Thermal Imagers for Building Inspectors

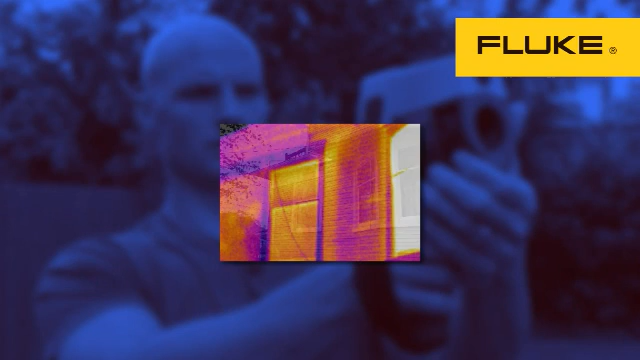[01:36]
With Fluke IR Fusion, you can set your thermal image to full screen,
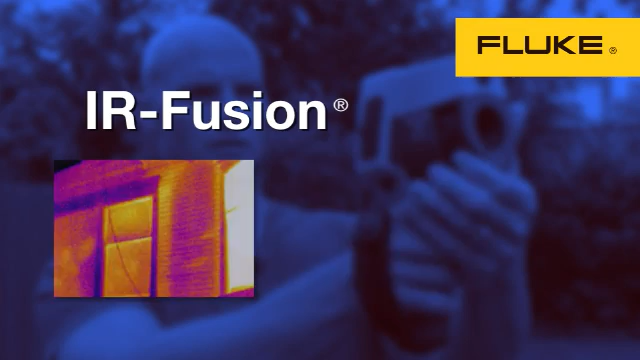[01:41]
picture-in-picture, or a blend of visible light and thermal image.
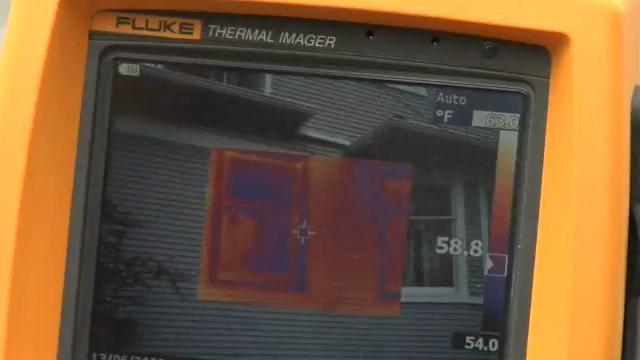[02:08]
On screen: scale bottom 54.0°F
A quick scan of the outside of this home shows a problem right away. See that bright strip to the right of the window?
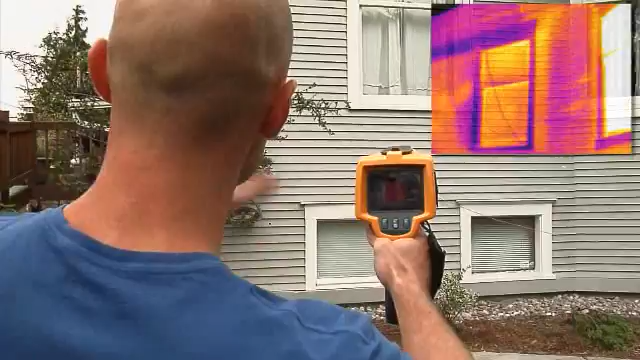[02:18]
I'm pretty sure that there is insufficient insulation in this part of the wall. Let's head inside and see what else we can find.
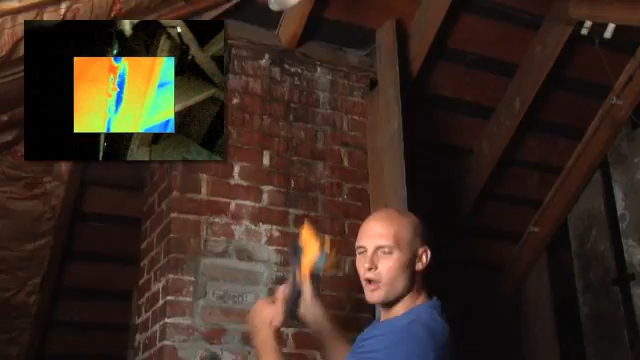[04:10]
That's water that's come in through the roof, probably through misinstalled flashing, soaking these rafters.
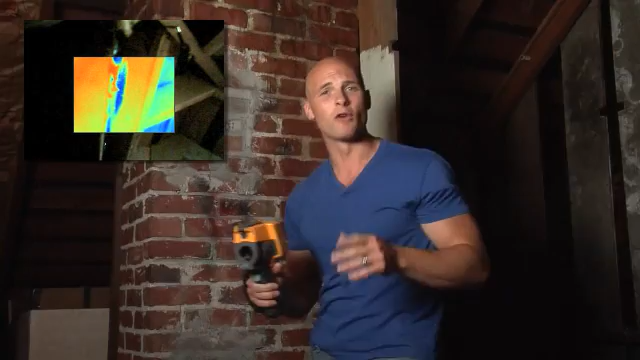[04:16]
Over time, the water can come down the chimney, penetrating the ceiling below, causing real damage.
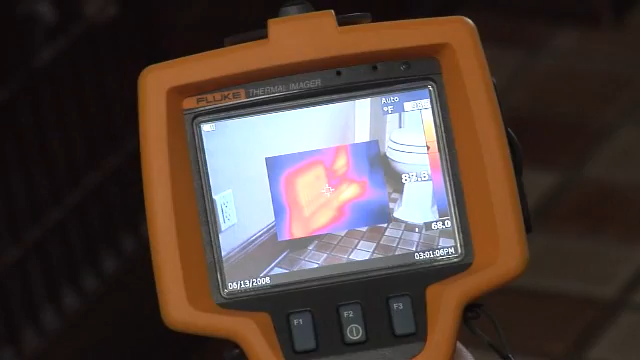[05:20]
That tells me that we've got some poor duct connections and really minimal insulation. And all that's going to cost a homeowner and lost energy. Let's head to the basement to see how the ductwork's looking. Here we are in the basement.
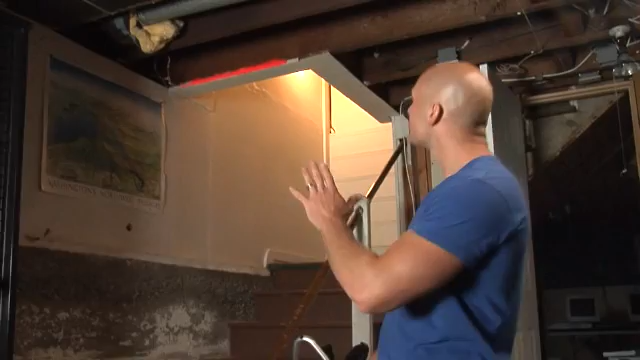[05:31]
Just looking up, you can see that there's no insulation on this ductwork.
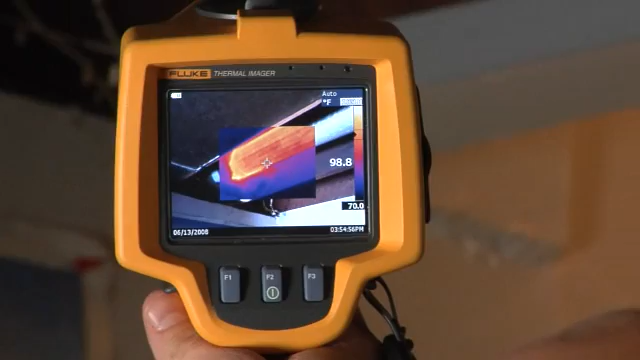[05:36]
On screen: scale bottom 70.0°F
Now look at it through the Fluke TI-R1, and you can see and show your client what it means to them. Just look at all that bright orange.
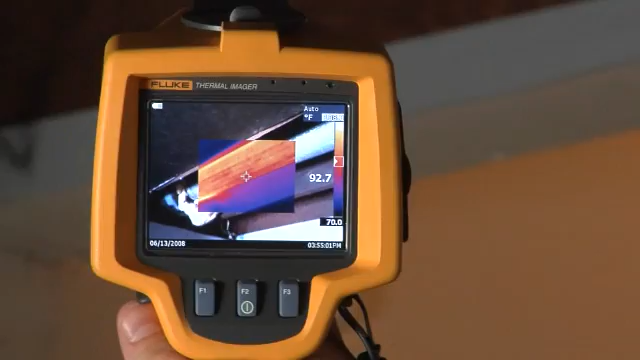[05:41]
This homeowner is effectively heating his basement without meaning to, and that means that living spaces aren't getting the heat they need.
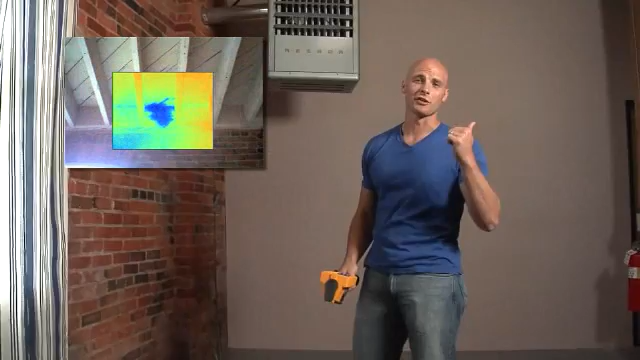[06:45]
Now while the new roof is doing its job keeping water out, this old brick wall is letting moisture in.